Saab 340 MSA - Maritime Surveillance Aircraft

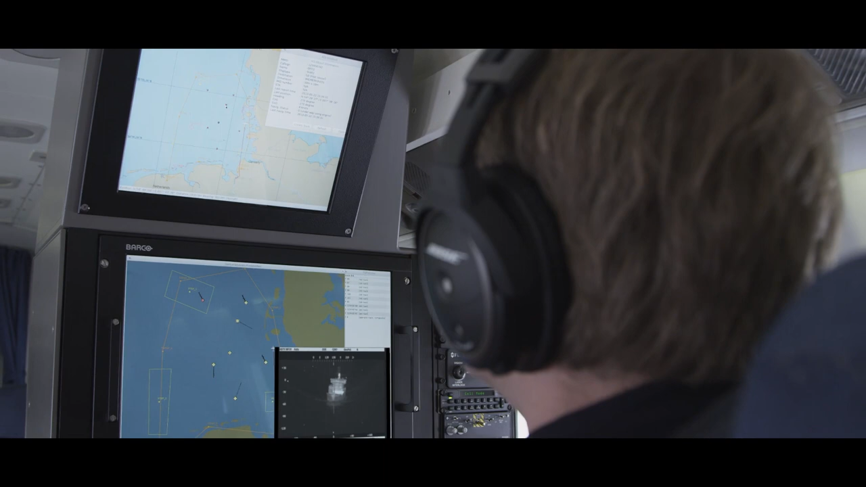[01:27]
To facilitate cooperation between pilot and operator, the sensor image is also displayed in the cockpit.
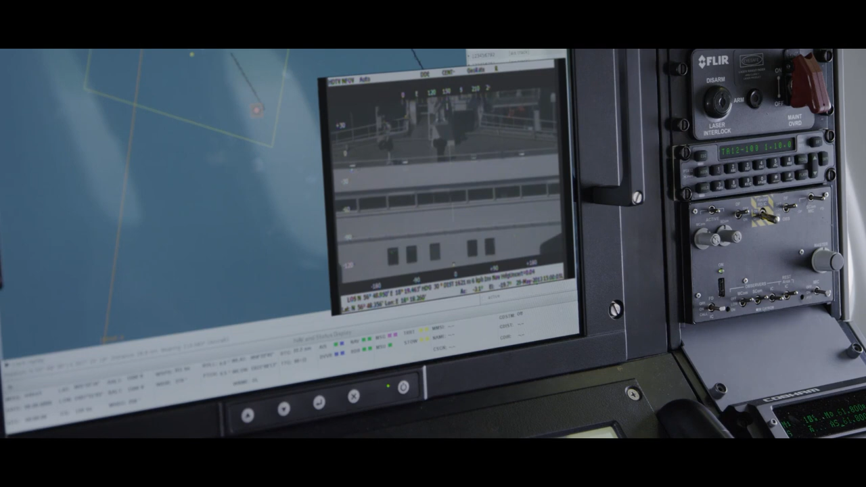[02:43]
The ship's illegal activities are documented and transmitted via SATCOM to the MSA Headquarters for further action.